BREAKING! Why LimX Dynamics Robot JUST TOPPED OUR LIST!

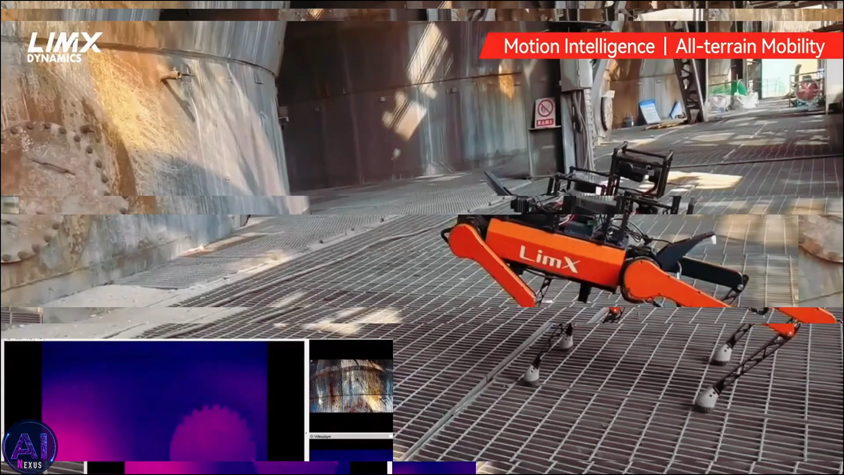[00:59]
But the CL2 takes their expertise to an entirely new level. The CL2's defining feature is its advanced multi-sensor fusion technology.